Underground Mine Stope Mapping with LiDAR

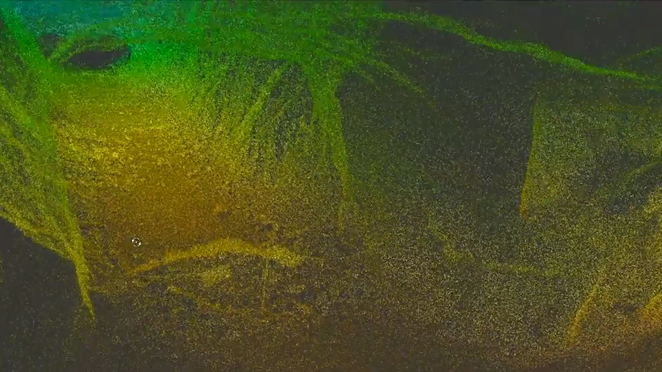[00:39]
The open space created by the blast is what we call a stope.
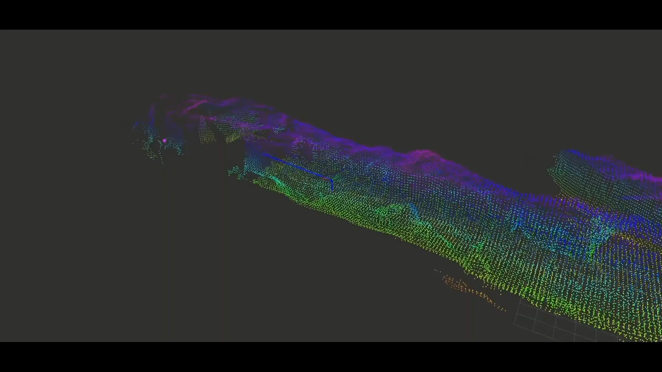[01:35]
This means that the sensor navigates a hazardous tight space with lidar while it's mapping that space with lidar at the same time.
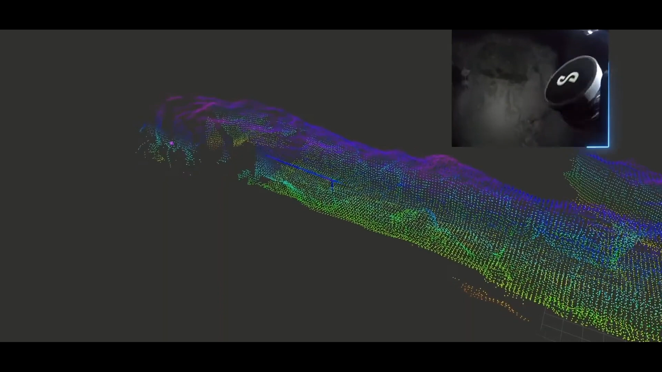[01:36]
It's brilliant because it can be mounted on a drone,
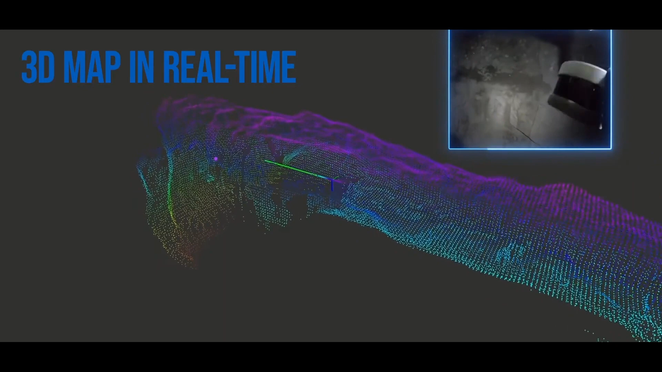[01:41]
so it's not scanning from a fixed point like cavity monitoring systems do.
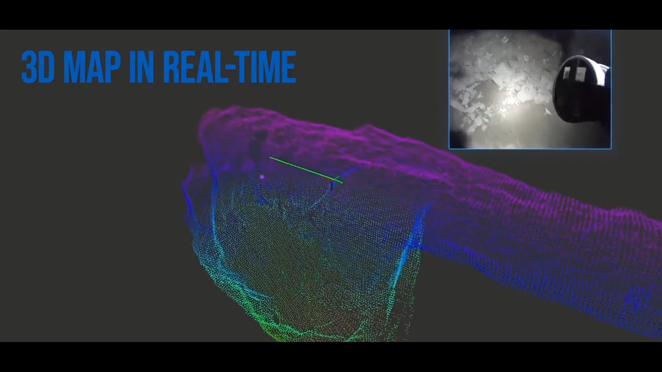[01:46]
It collects comprehensive data from all areas in the stope.
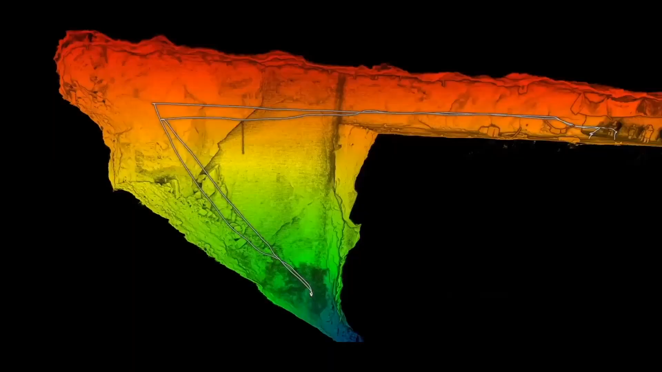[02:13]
In fact, the entire process from takeoff to data processing can be done in about 15 minutes, which means this offers a 75% reduction in turnaround time. The quality of data is also significantly improved.
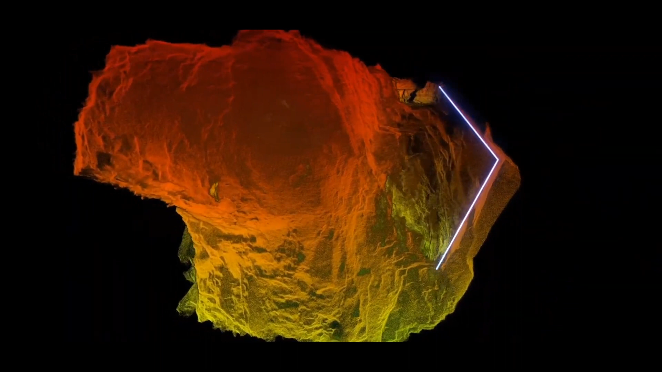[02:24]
Hover map scans are shadowless, providing geotech rich information.
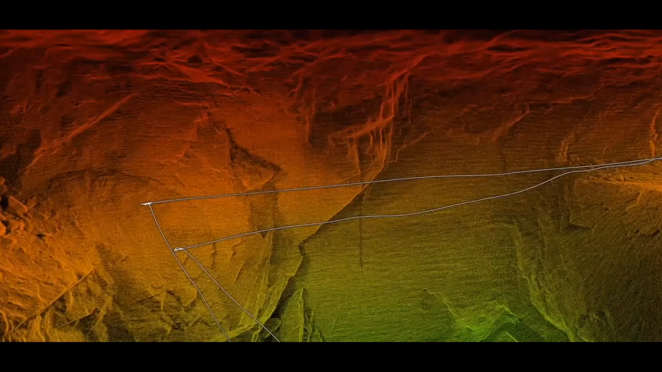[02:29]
This geotech rich data aids in risk evaluation and the optimization of instope blast patterns,
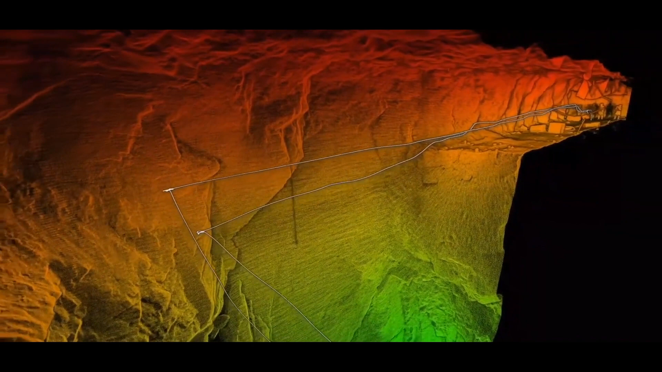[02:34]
leading to better end of month reconciliations.